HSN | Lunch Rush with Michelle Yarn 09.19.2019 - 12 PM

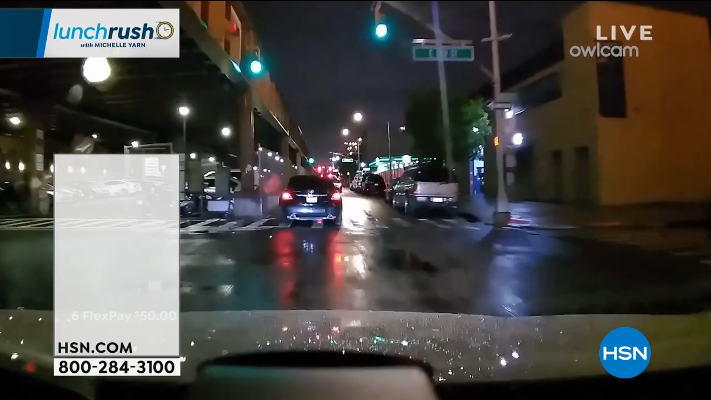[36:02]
It's called the Owl Cam, and here's the thing. It's a dash cam, yes, but it's so much more than that because it also serves as your whole car security system.